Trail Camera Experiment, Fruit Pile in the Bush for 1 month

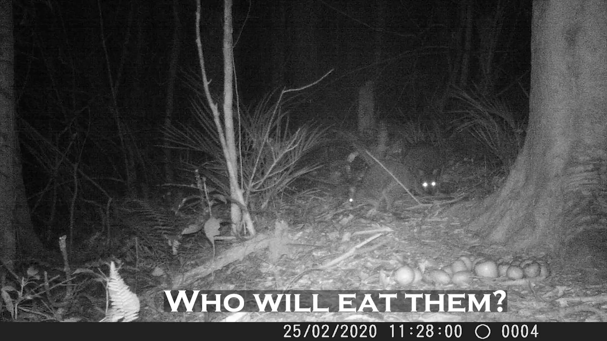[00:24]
So yeah the wallabies were the first thing to find the fruit and they weren't too sure about it at first. I think I probably still had some of my scent on it.
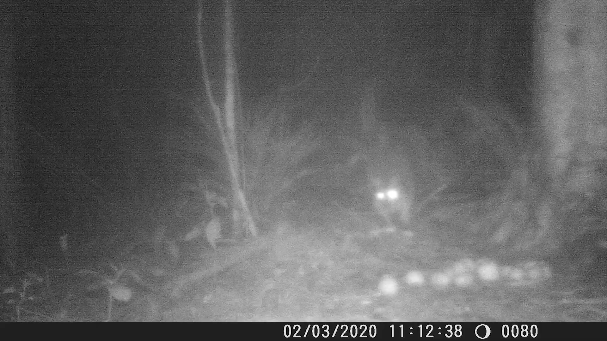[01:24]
So I think maybe some of my scent was still there but then it rained. And surprising to me the wallabies kept ignoring it but then these wild pigs came across it.
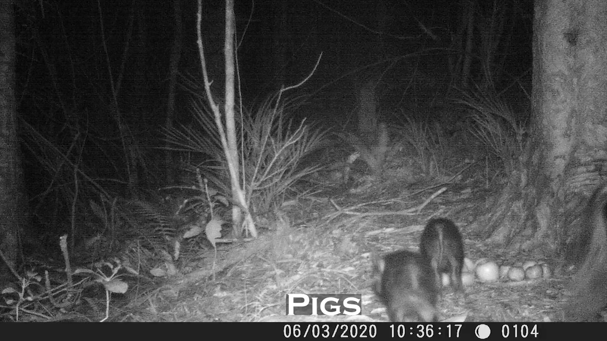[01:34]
This sow with their litter of piglets. And when I saw this video I thought oh they're going to wipe all the fruit out. But surprisingly they actually didn't eat much at all.
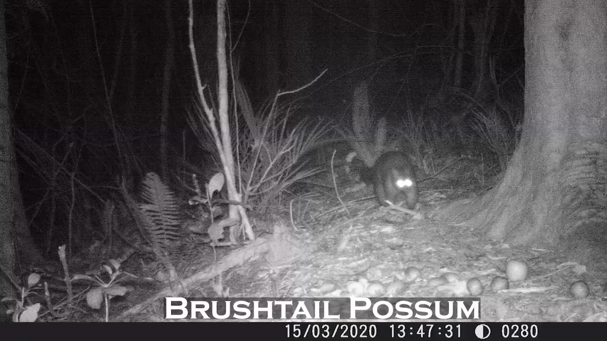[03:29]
And this is the first possum to come across the fruit. And he just walked straight over top of it. And then this younger possum turned up.
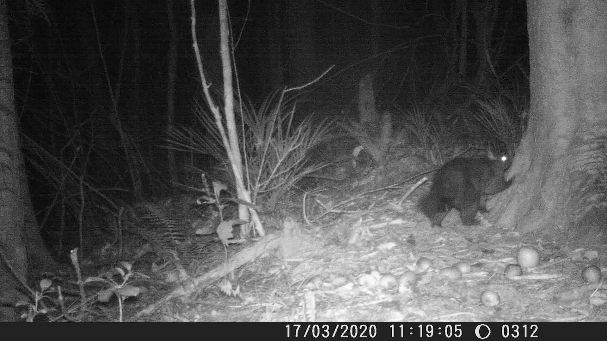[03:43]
Looks like a female. And she did end up eating some of the fruit.
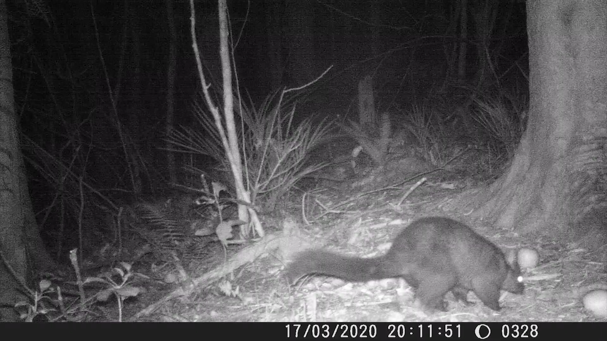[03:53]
And then yeah once the possums had been into the fruit. They'd broken it up a bit. And that's when the wallabies seemed to start eating it a little bit. But yeah surprisingly I left that fruit there for a full 30 days.
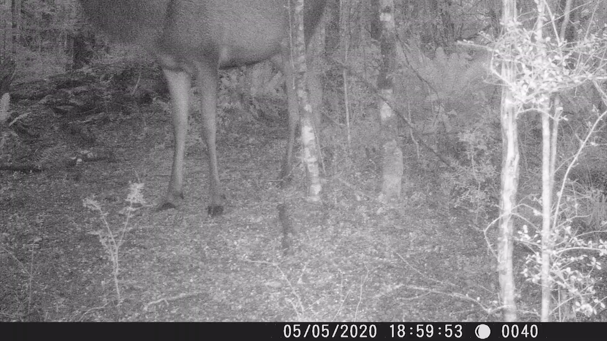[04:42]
And this was kind of interesting I thought I'd put it on here because for some reason they kept eating something at the base of a juvenile porkaka tree.
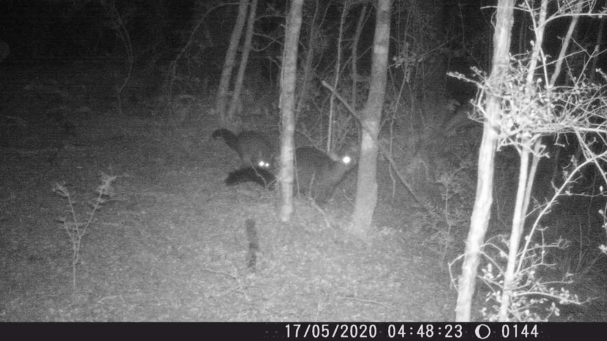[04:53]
And I'm not too sure what it was. So yeah the porkaka tree is the one to the left of the possum that's standing on the beech tree there. And you can see this hind she's getting stuck into the base of it there. And I had a pretty good look around and I'm pretty sure they weren't porkaka berries.